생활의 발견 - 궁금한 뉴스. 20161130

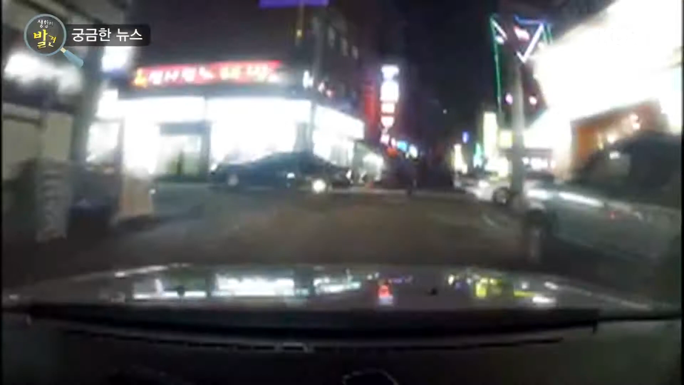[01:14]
큰 도로로 진입하려는 한 차량. 오른쪽을 주목하세요. 갑자기 오토바이가 기어들어 부딪힙니다.